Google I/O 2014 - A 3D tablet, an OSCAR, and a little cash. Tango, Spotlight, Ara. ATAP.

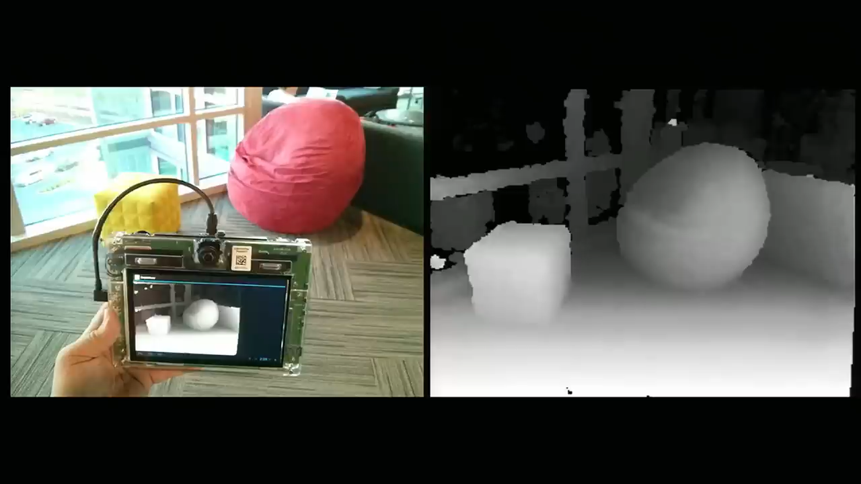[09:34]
It just gives us information about the contours and the shape of all the furniture, regardless of the color and,
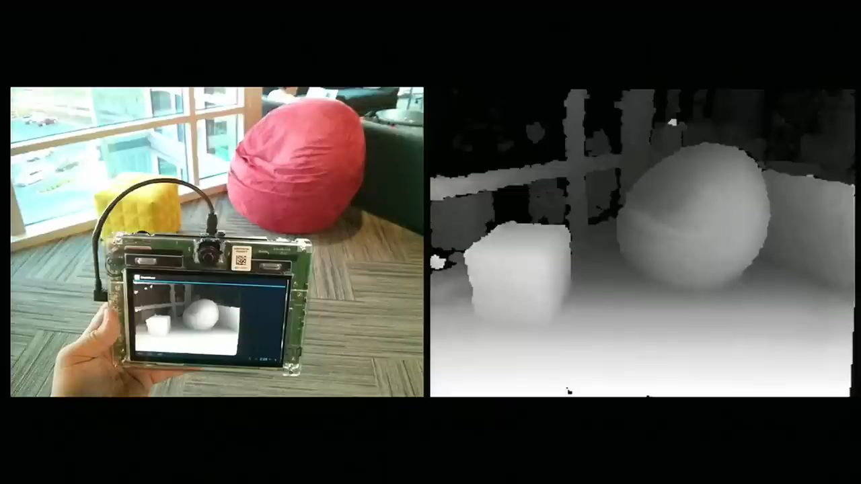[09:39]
to some degree, independence of the lighting conditions. When we combine all the tracking data and the sensing data together, we end up being able to fuse it into a single estimate of both the device's position and the environment.
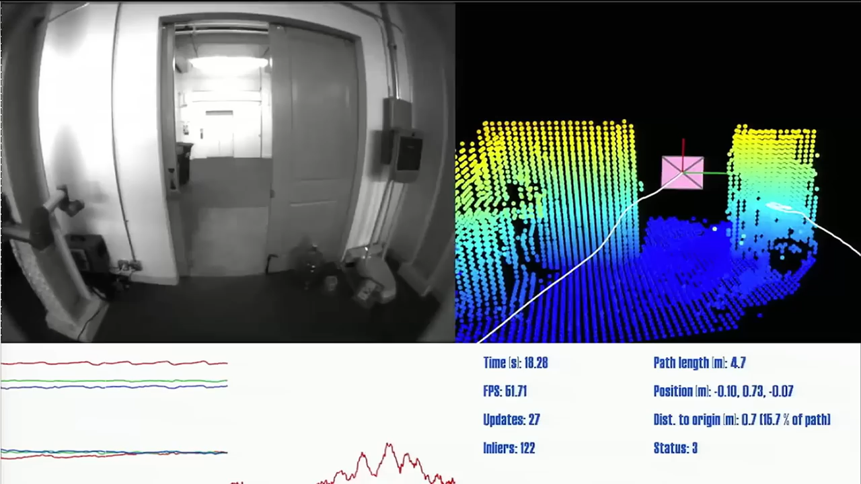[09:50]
This is a video of Joel Hesch, who's one of the computer vision engineers on the team.
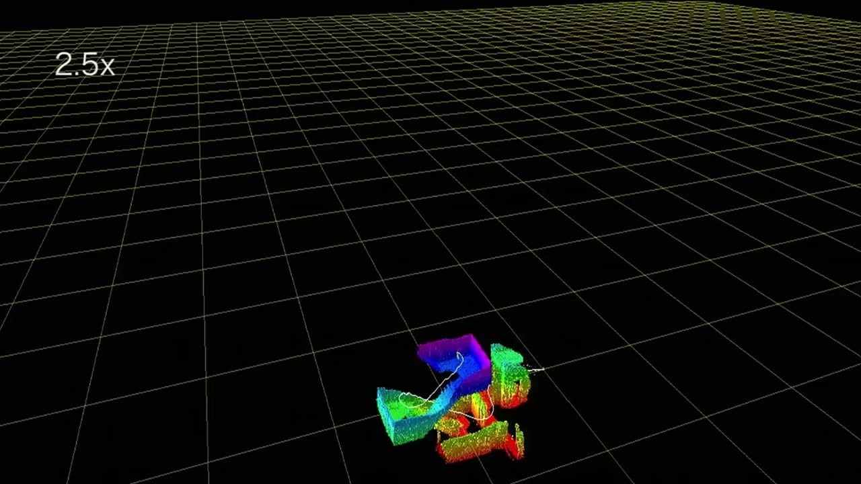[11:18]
Now, when we combine the tracking information with the depth sensor, we actually are now able to capture geometry of the environment.
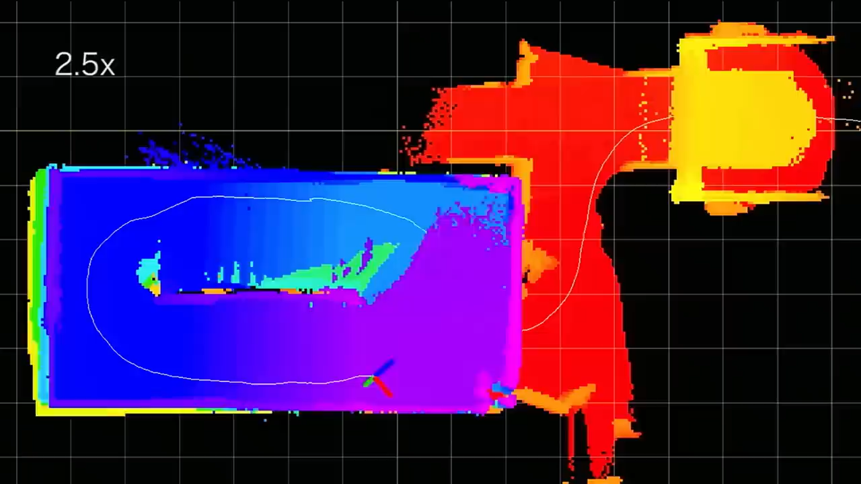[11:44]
Again, the accuracy and alignment of the data is on the order of 1%.
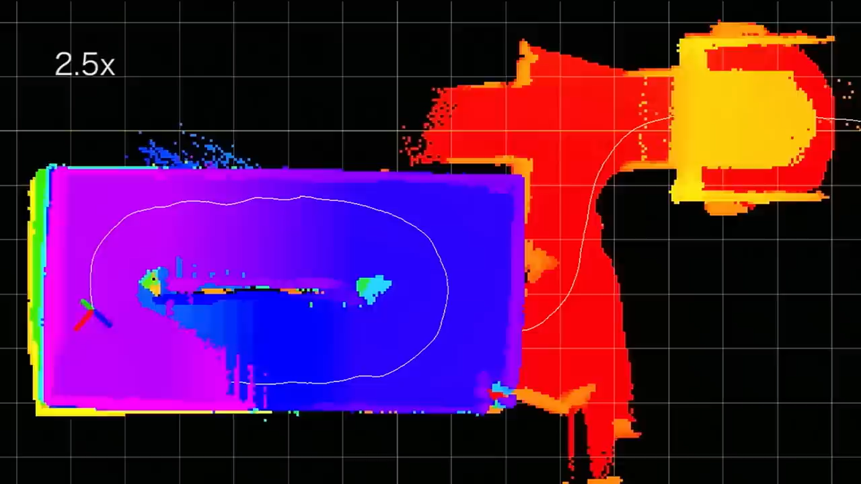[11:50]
So you've probably seen scans like this with $10,000 or $100,000 laser scanners on industrial scanning. But what's new is the push to make this happen on a consumer scale device.
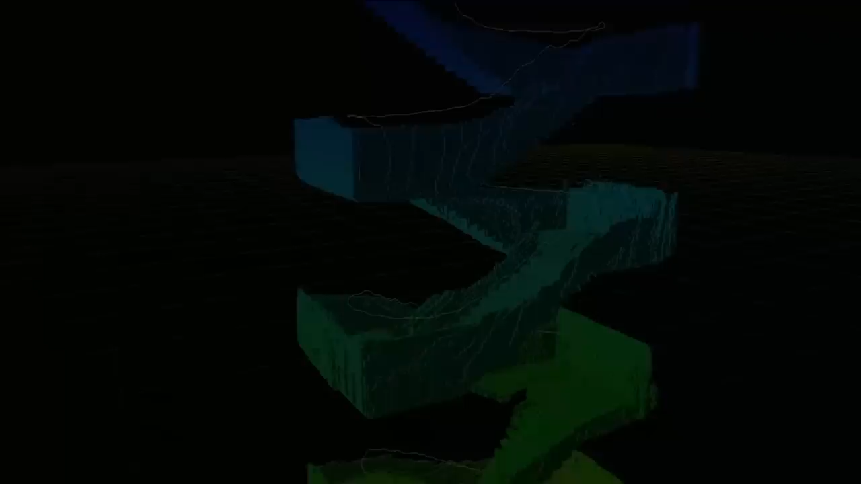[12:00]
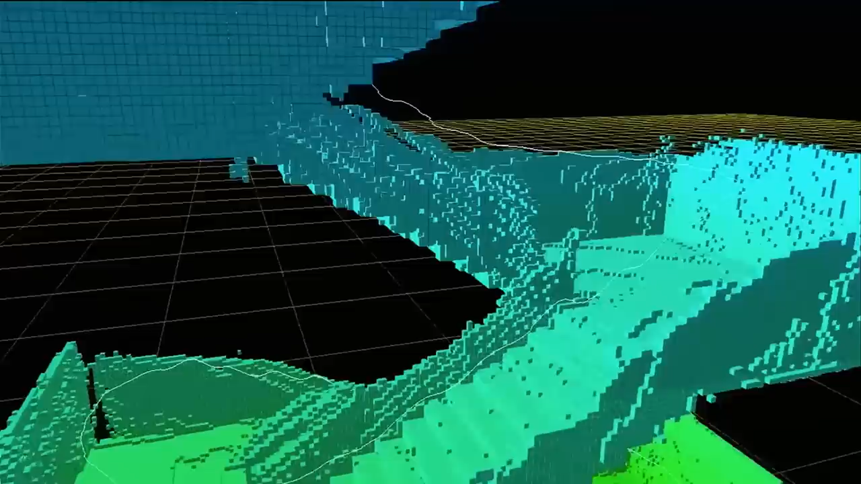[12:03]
Now, scanning stairwells isn't something most people need to do. It's actually a nice test structure because this has X, Y, and Z variation.
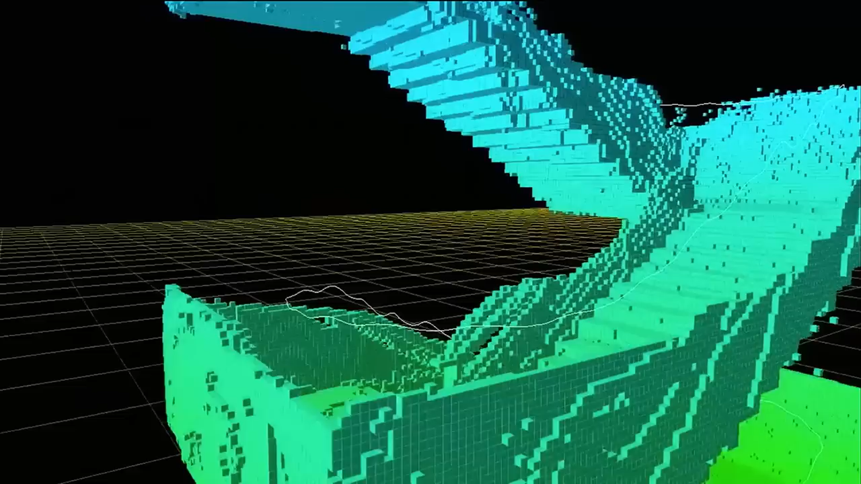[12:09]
So we can see our accuracy along every dimension. But you can imagine once we get this into the hands of consumers,
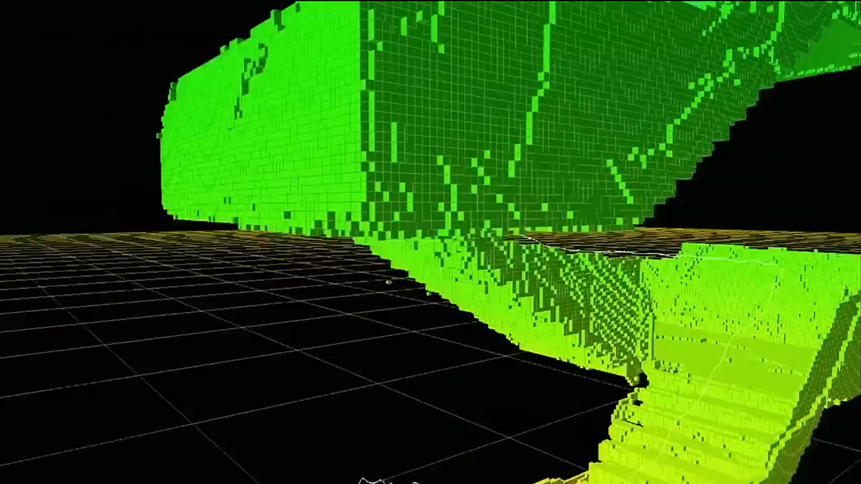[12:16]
they can do things like capture the geometry of their house.
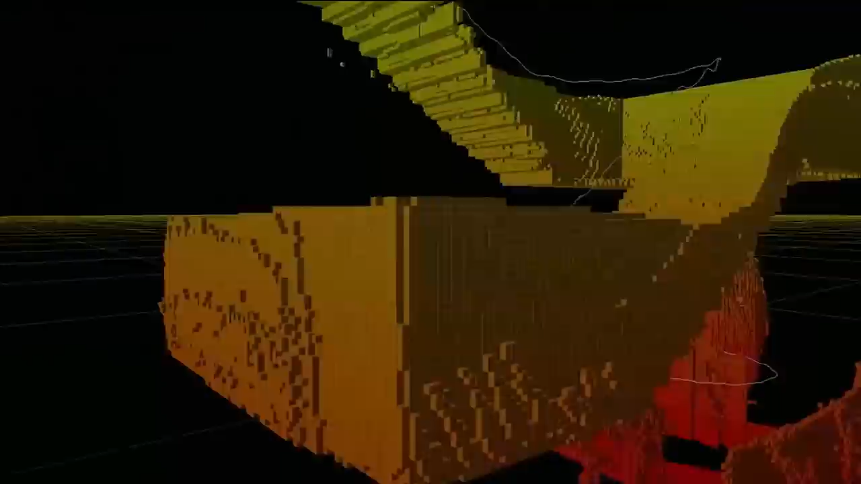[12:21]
So this is me walking around with one of the prototypes walking around my house.
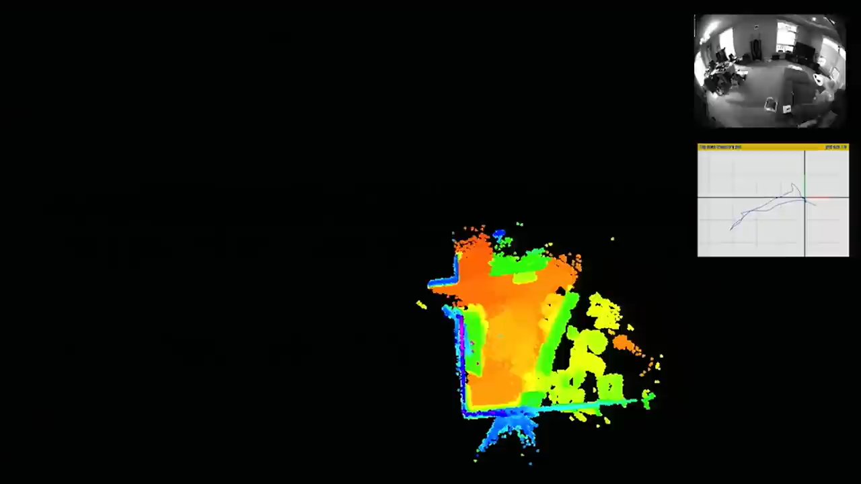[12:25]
Again, red is the floor and blue is the walls.
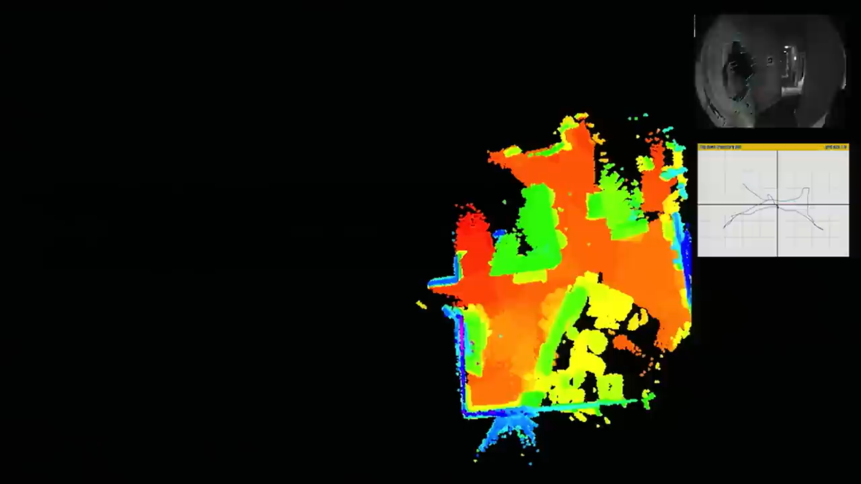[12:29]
But this is me walking around my living room, laundry room, guest bathroom, and other bedroom.
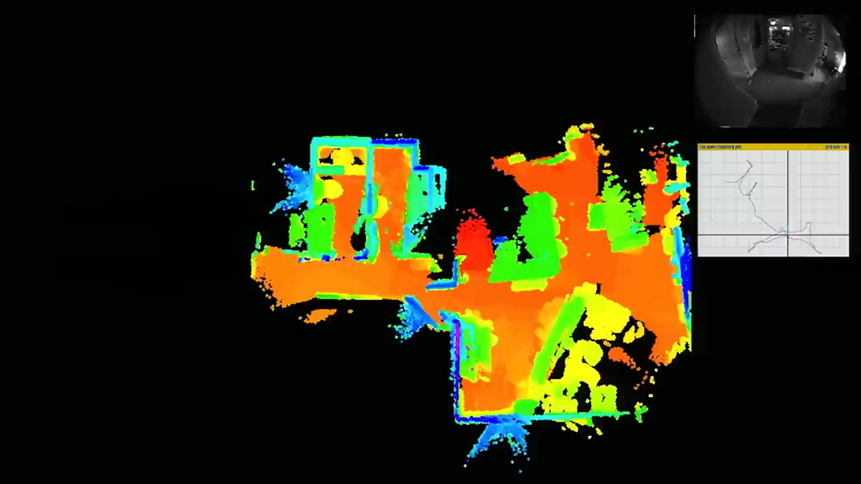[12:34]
I'm basically walking around my house as quickly as I would naturally walk.
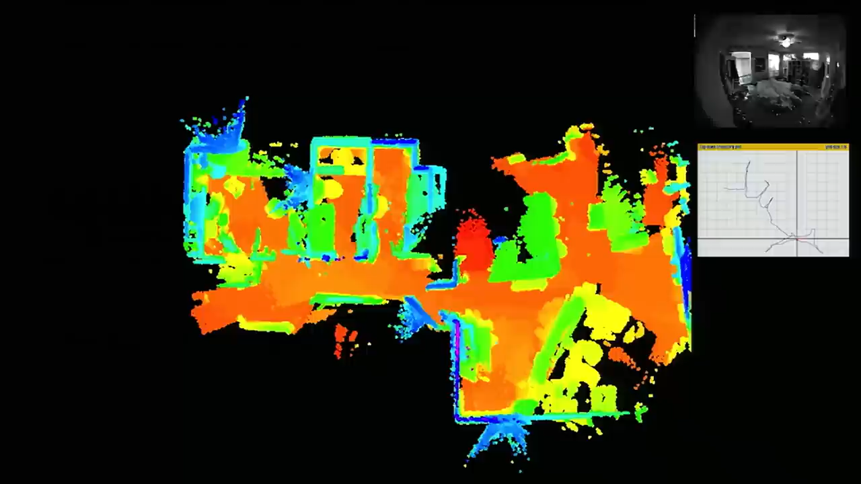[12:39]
I don't have to move particularly slowly. I just sort of point it as though I'm giving someone else a tour of my house.
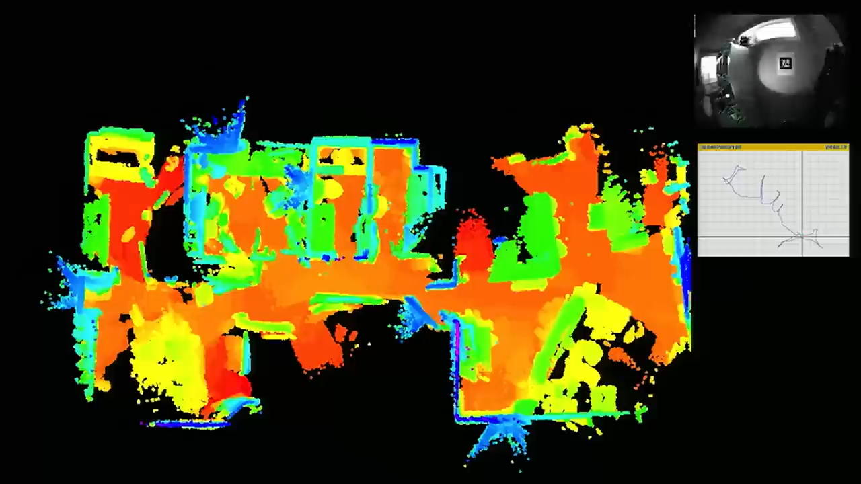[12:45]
In a second, it's going to show you a zoom in of one of the rooms. You can see that the real-time structure is relatively coarse, but this is already enough geometry for game developers.
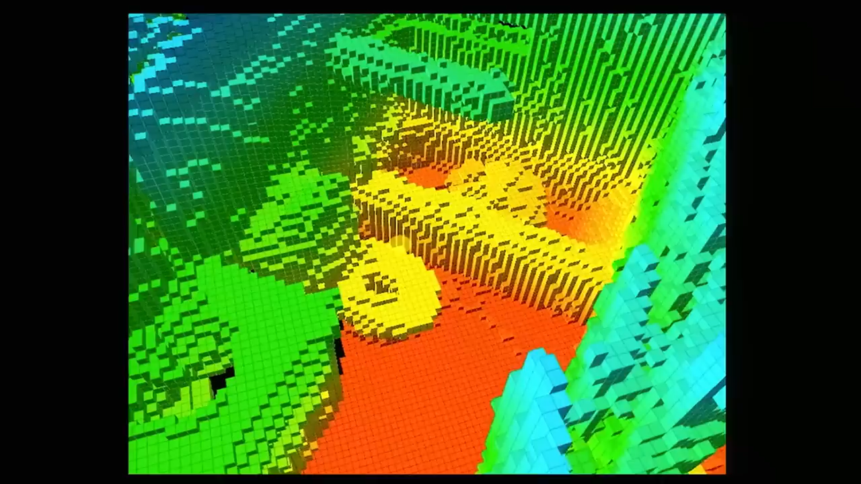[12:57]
If someone had to make a game where soldiers had to like attack your bathtub, if you wanted to.
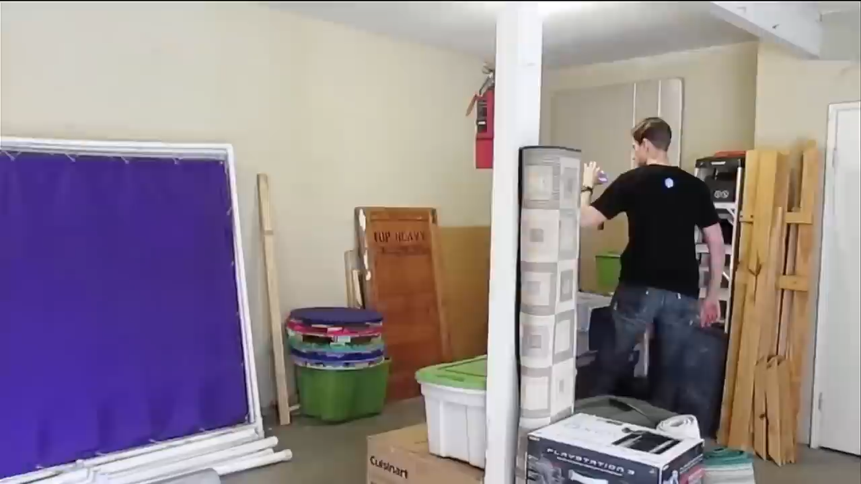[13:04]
But if you actually capture the data and store it, you can do much better. So this is a partner called Matterport, where we gave one of our devices.
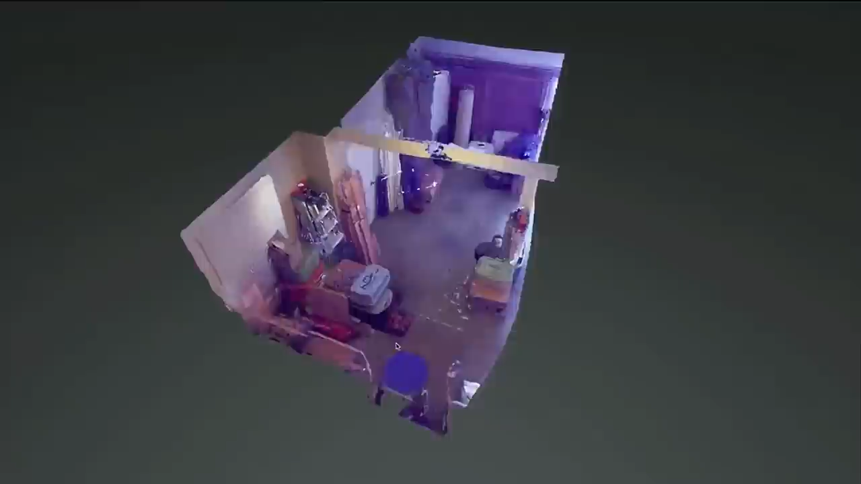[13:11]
And if you store the data and do offline processing, the quality that you can produce from these devices is much higher.